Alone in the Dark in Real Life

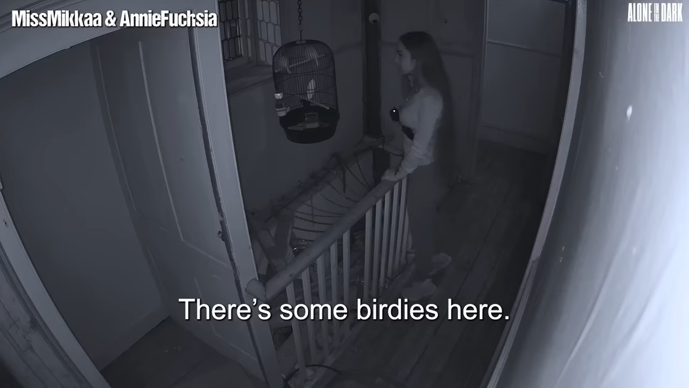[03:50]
There's some birdies here. Oh my God, they're alive. No way. They're alive.
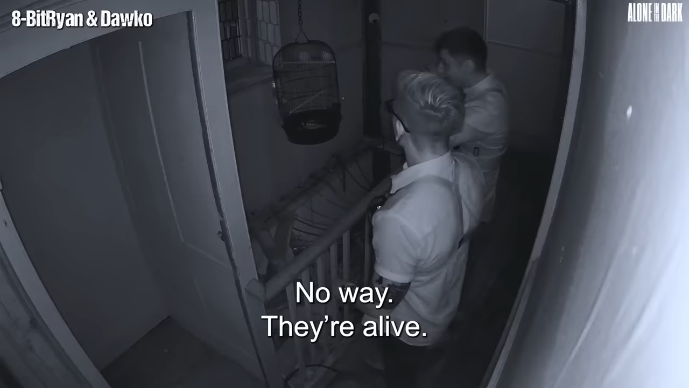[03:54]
What is it? Stand real. Okay, stand real. If we come back and they're dead, we'll leave it.
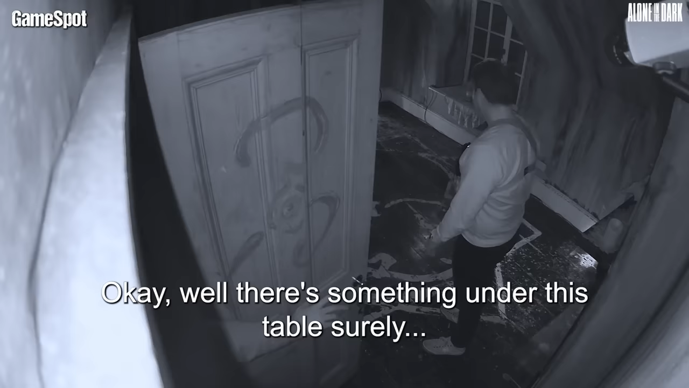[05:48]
Something under this table, surely. That's where he dropped his pants.
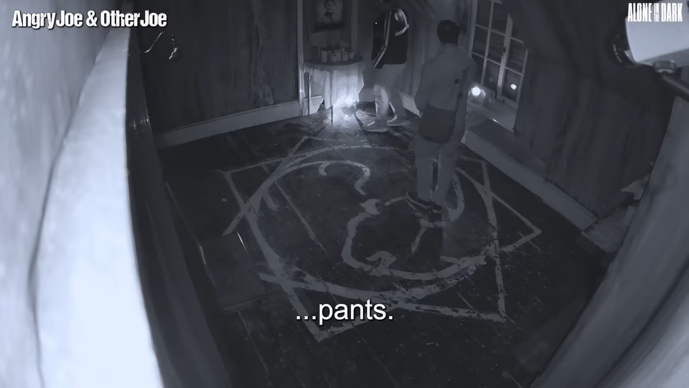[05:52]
Yeah, put your hand in there. No, you fucking put your hand in there.
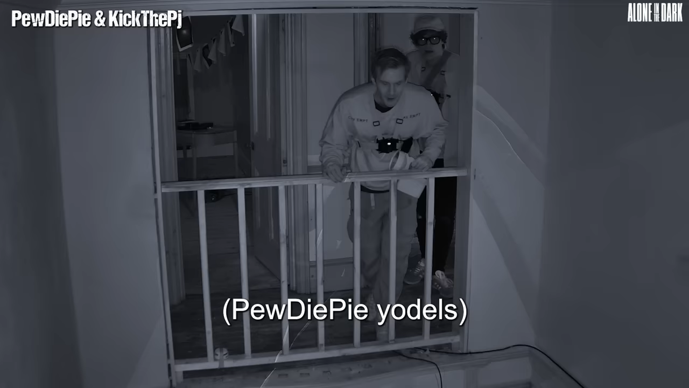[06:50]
Someone moved. No, I'm pace. What's that?
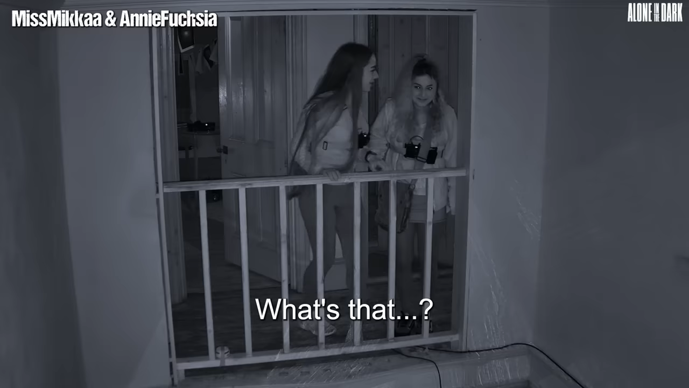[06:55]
That is a beast. That's a beast.
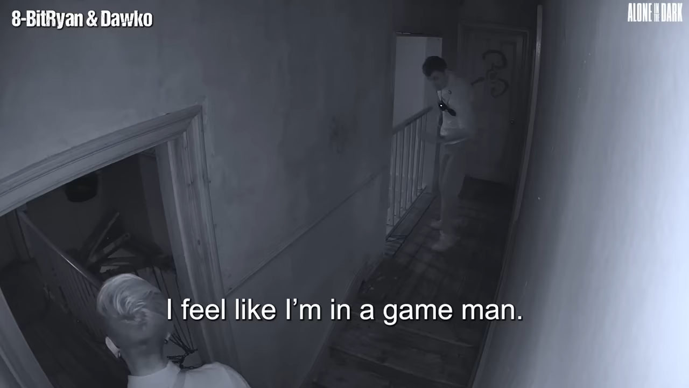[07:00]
I feel like I'm in a game, man. We are in a game. It's real. Joe, where are the birds?
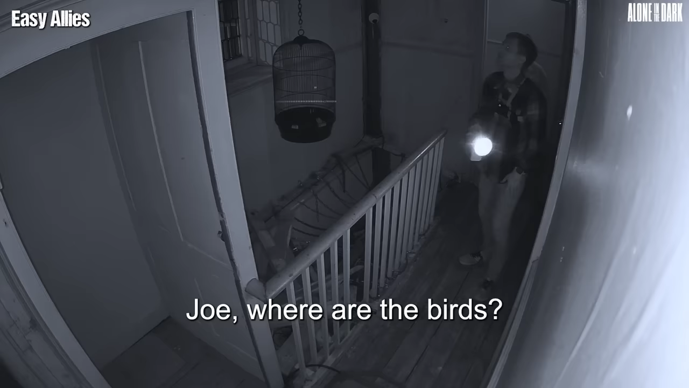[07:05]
The birds are gone. How the hell are they doing this shit? This is absolutely devastating. Oh! What's...
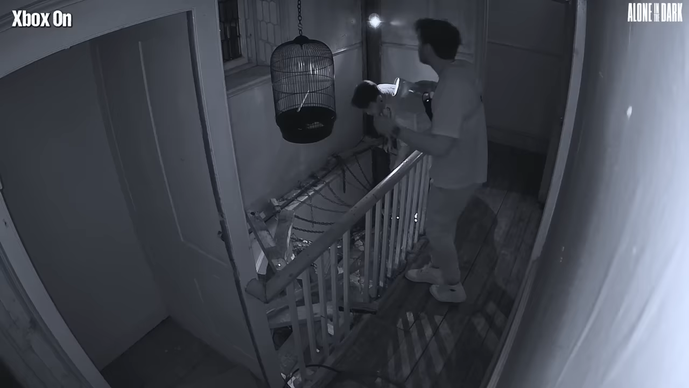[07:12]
Not, mate, they're not gone. They're freaking dead. What? Oh, no. No. Chicken nuggets.
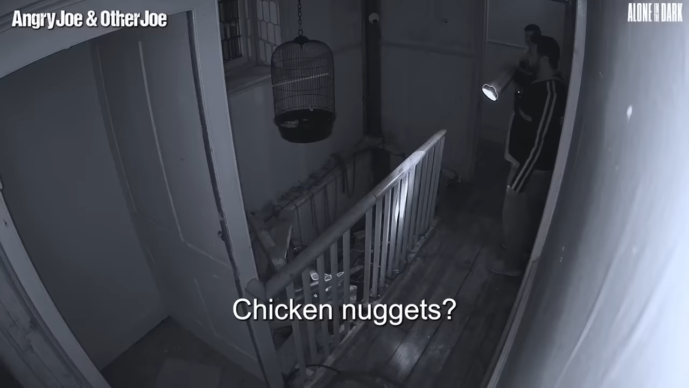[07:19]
It's a chicken nuggets. It's chicken nuggets. Oh, chicken no.
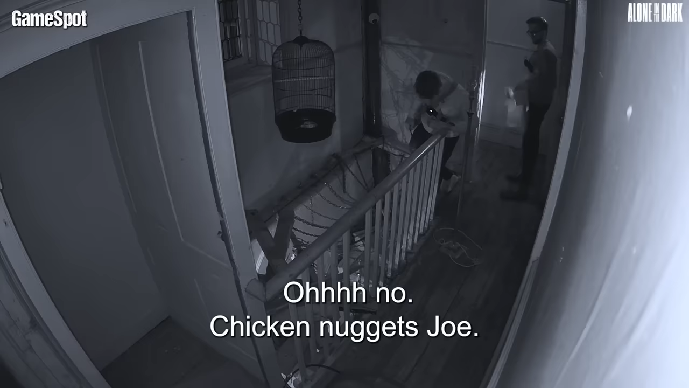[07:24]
Nuggets. Oh, look, there's a light on down the stairs.
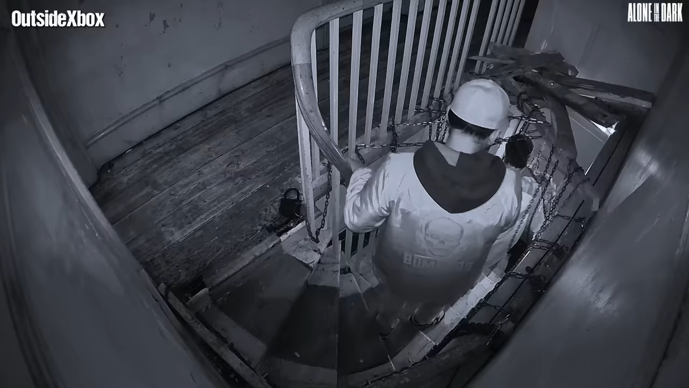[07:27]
It's a lot of Blair, kind of Blair Witch stuff.
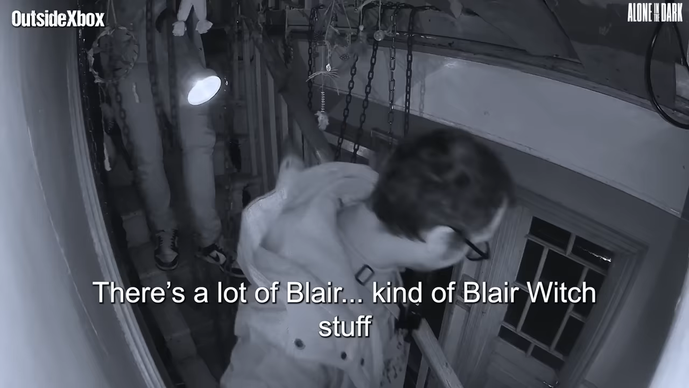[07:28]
I'm having to walk through here. Look at it! It's a staircase of death!
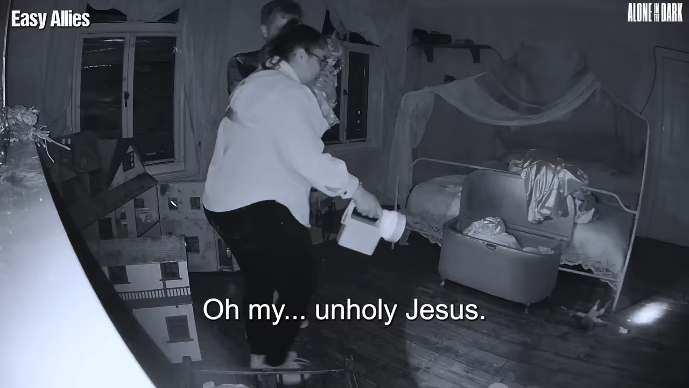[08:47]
Oh my God, oh my God, oh my God, oh my God. The doll just crawled out from underneath the bed.
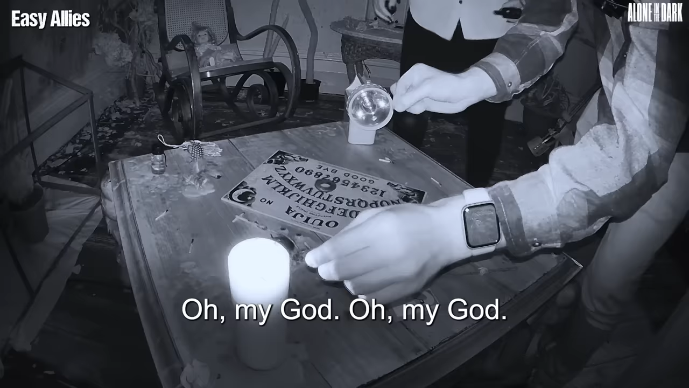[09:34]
Oh my God, oh my God. It's moving, it's moving, it's moving.
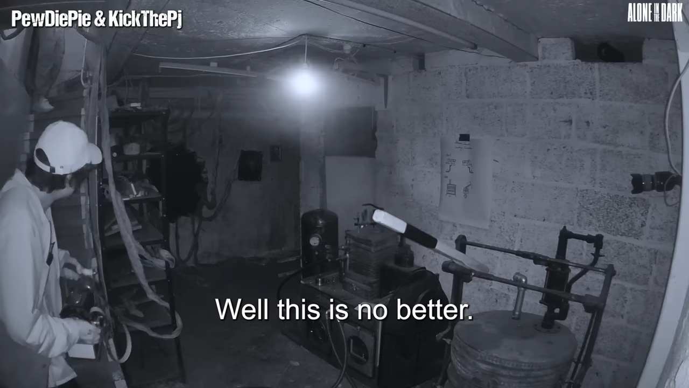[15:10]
Well, this is no better. This is no good. Oh! He's gonna get the door open, Joe, quick. Oh, fucking no.